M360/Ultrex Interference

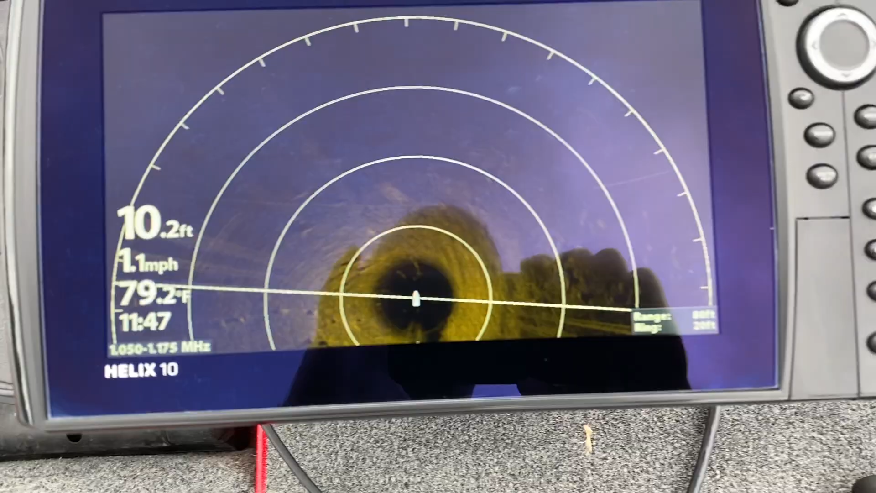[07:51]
On screen: depth 10.2 ft, water 79.2°F, speed 1.1 mph
all right you can see we're kind of coming back on to where those stumps are at
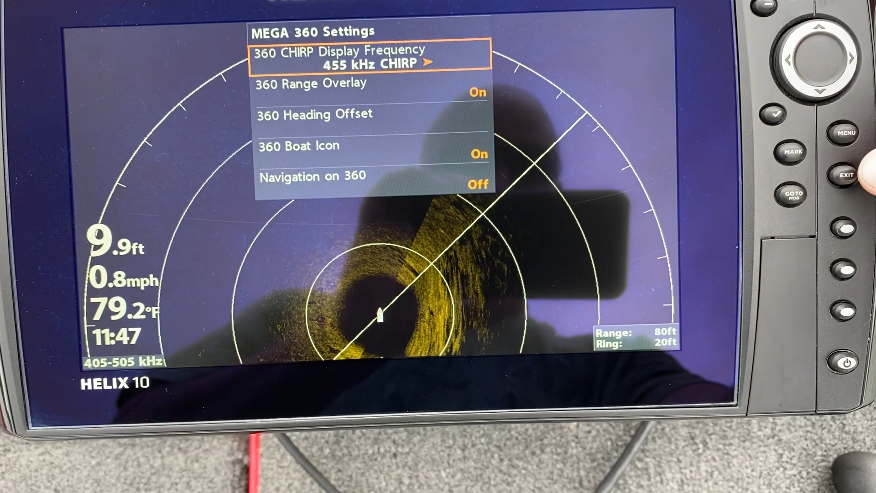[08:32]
On screen: depth 9.9 ft, water 79.2°F, speed 0.8 mph
might have to play with my settings a little bit
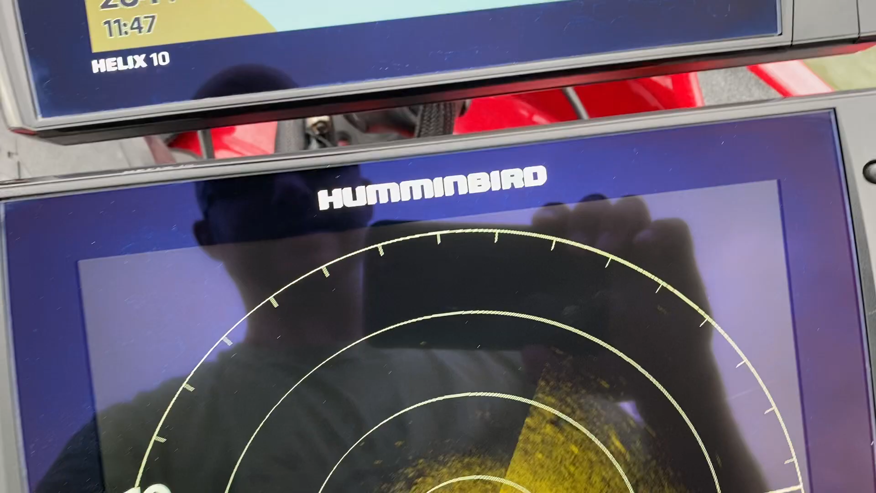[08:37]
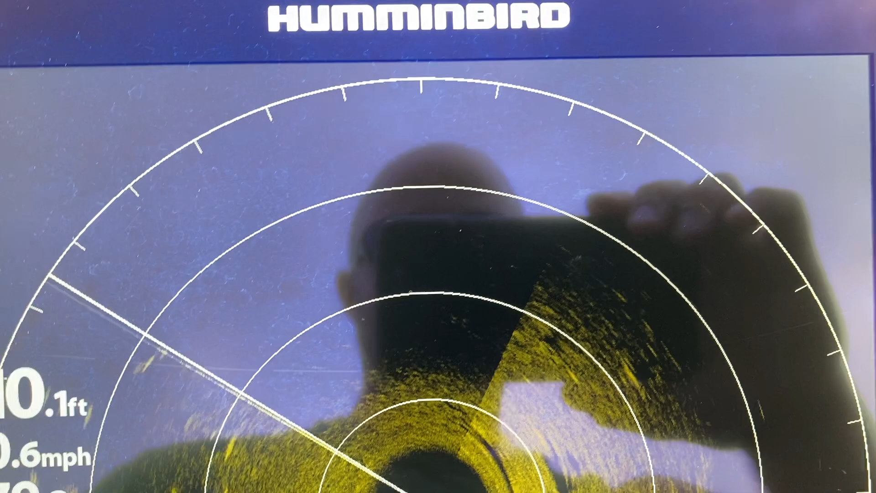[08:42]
maybe not check this out
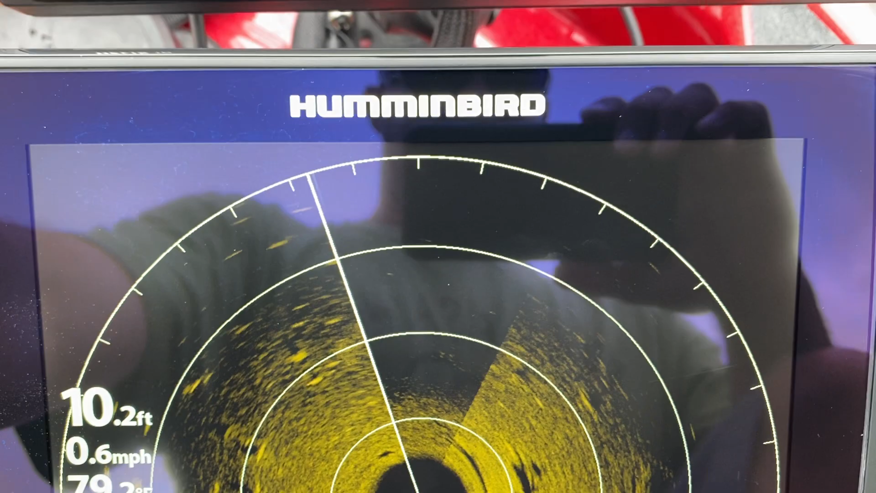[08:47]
On screen: depth 10.2 ft, speed 0.6 mph
look at all that you heard me move the troll motor i get no interference
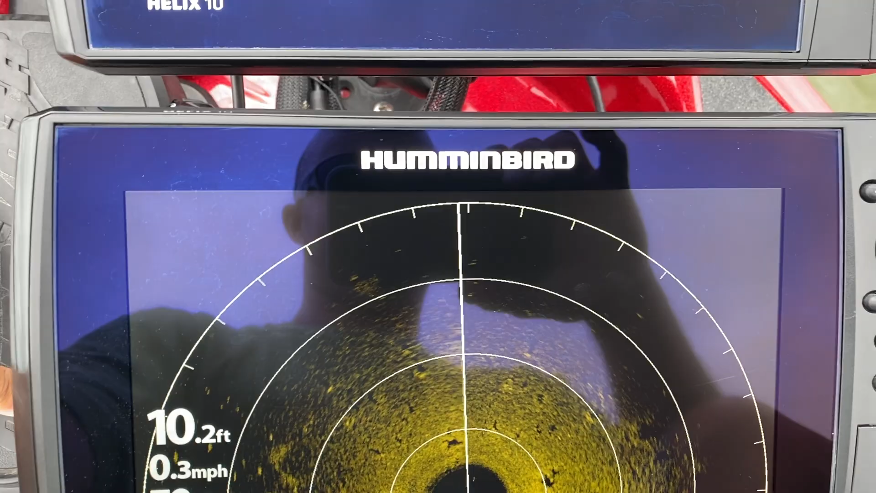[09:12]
On screen: depth 10.2 ft, speed 0.3 mph
control motor on no issue let's see if i can't uh
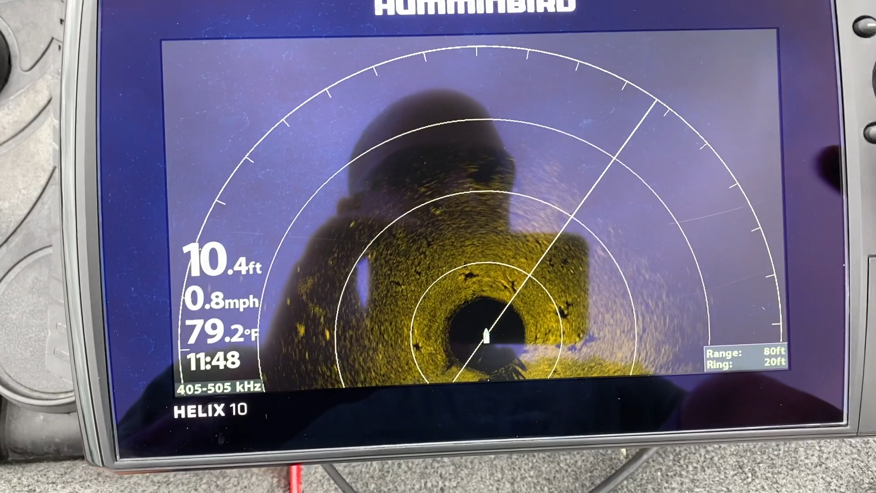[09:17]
On screen: depth 10.4 ft, water 79.2°F, speed 0.8 mph
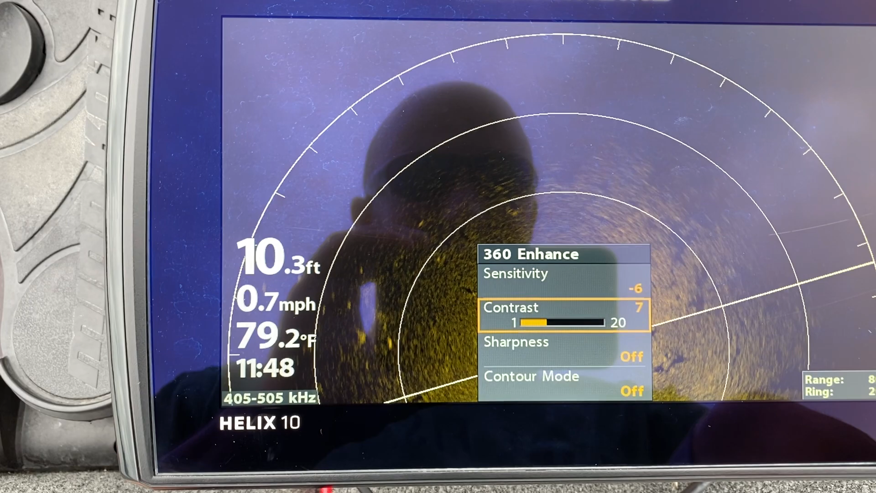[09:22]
On screen: depth 10.3 ft, water 79.2°F, speed 0.7 mph
turn that contrast turn that contrast down a bit
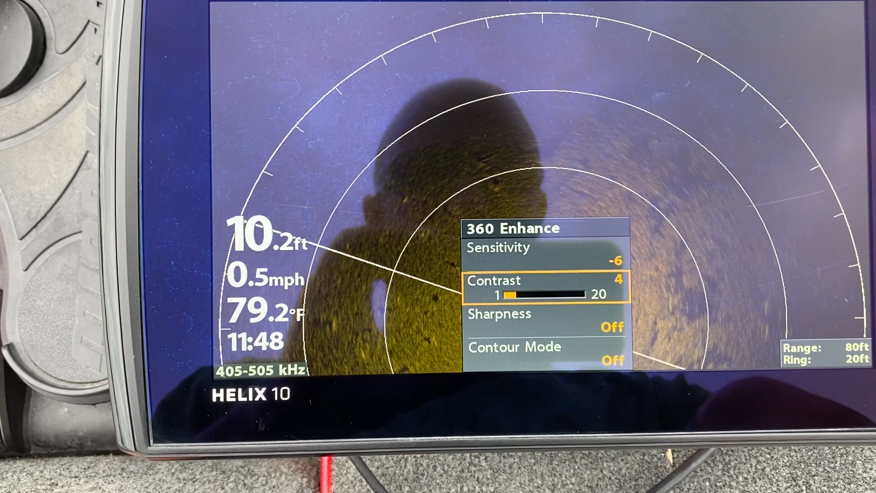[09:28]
On screen: depth 10.2 ft, water 79.2°F, speed 0.5 mph
turn the sensitivity up all right okay
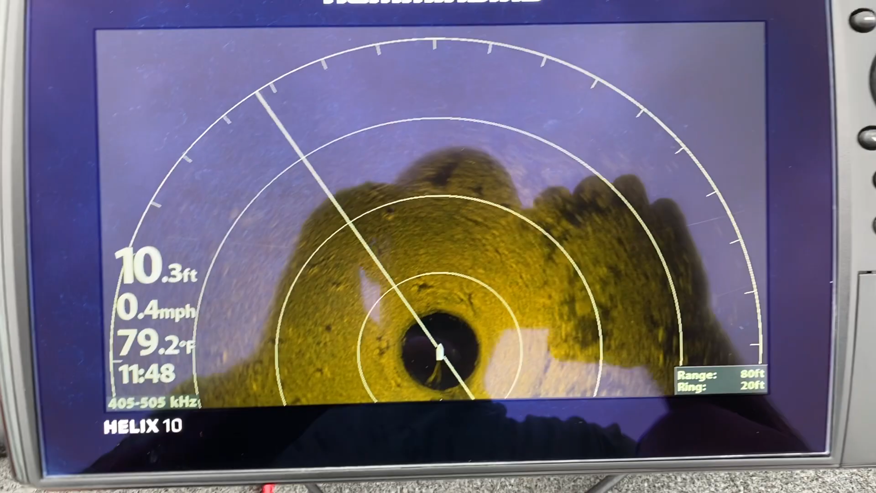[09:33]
On screen: depth 10.3 ft, water 79.2°F, speed 0.4 mph
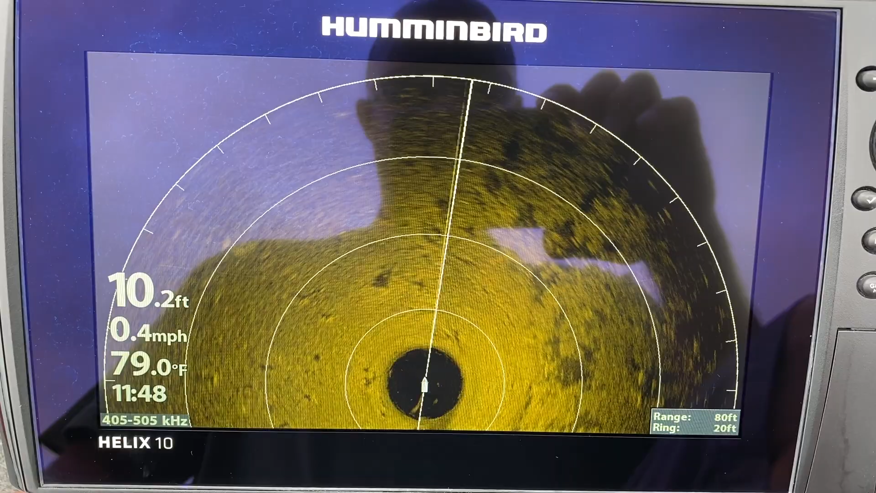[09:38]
On screen: depth 10.2 ft, water 79.0°F, speed 0.4 mph
again that's on the 455 let's see if we have setting zero interference
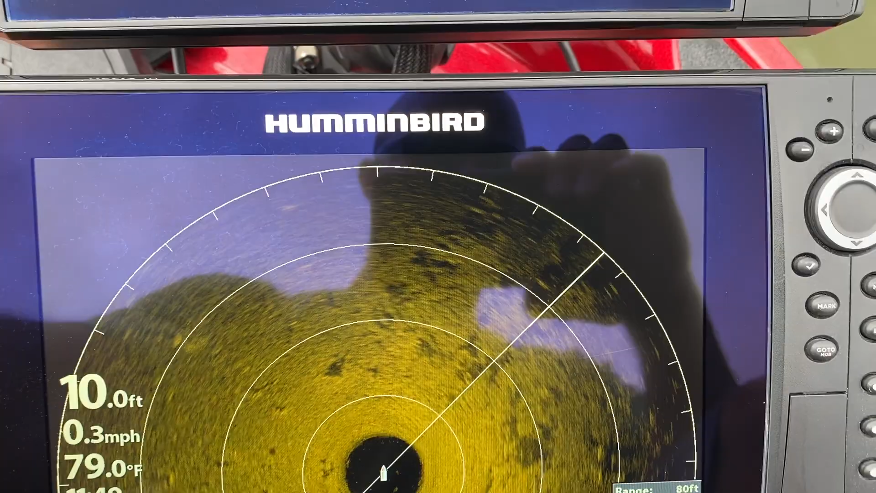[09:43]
On screen: depth 10.0 ft, water 79.0°F, speed 0.3 mph
maybe a tad sorry just a tad bit interference there